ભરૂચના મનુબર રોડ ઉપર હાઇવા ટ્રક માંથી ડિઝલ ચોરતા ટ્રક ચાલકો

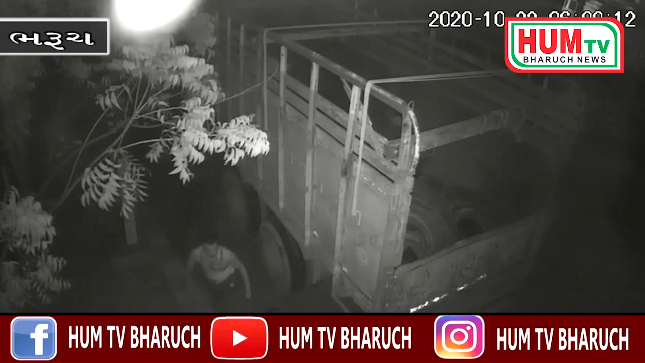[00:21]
सब्सक्राइब औरो जण शे u दोण मोरी ठधी फरियात किधरामा रेकित कद्रॉसे अब फ। कोई सगड़ प्राप्तता ना आता परन्तों बरुद मुल्सी स्कूल सामा आवे भारत पेटोल पंप मा विस्तार मा त्राण हाइवा पार्प करमा वे धा इधनी चोड़ी करता स्परस्ट